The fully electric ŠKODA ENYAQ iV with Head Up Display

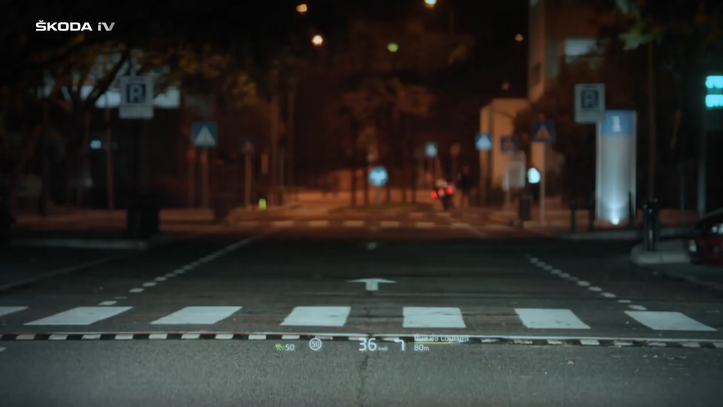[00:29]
And now I have this wonderful thing that just pops up on my windscreen and shows exactly what I need.